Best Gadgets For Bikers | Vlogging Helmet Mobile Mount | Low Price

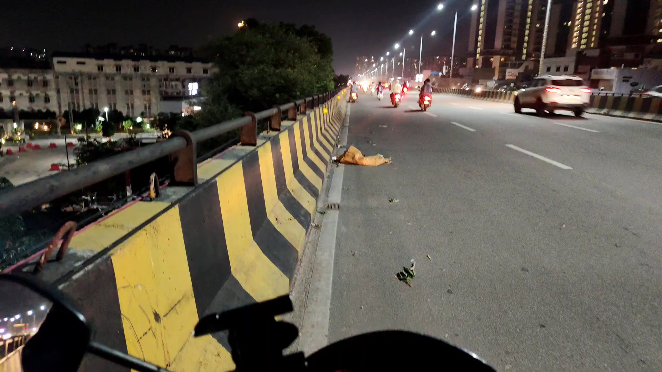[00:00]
हाँ अलो तो समय हों आपका होशन आजी व्लाग कैसे आप सबी लोग वाजों पर अच्छे होंगे तो फिन्स अभी मैं बाइक राइब करते हुए रिकॉर्ड कर रहा हूं मेरे हैंड्स तो
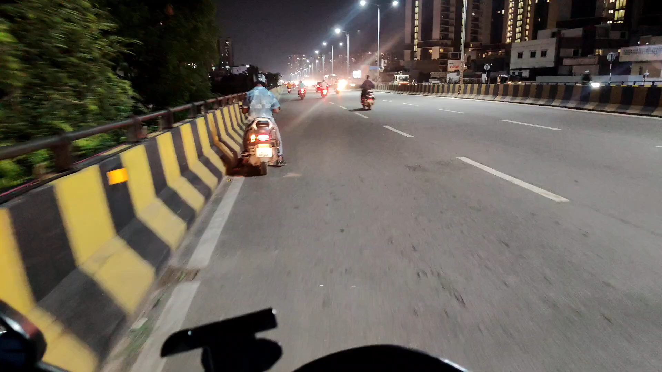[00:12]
बाइक पे है तो अभी मैं ऐसे सेटप कर रहा हूं
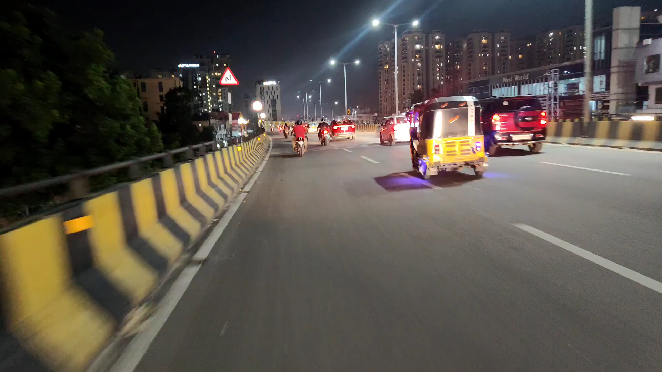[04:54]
जो लियास हो हो अपना मोबाइल को देख के समाल सकता या नहीं, अब अपने हगराद में वोट्स कैसे रहेते, जीब्रा क्रासिंगे थो हाइप करेते, तो इसा कालन्स हो कर रहा हूं शूत, और आपने रोड़ाम पो पुछो माको गड़े गड़े छोटे छोटे ऐसा यू शेखोते शेखोते जाती रेती रोड़,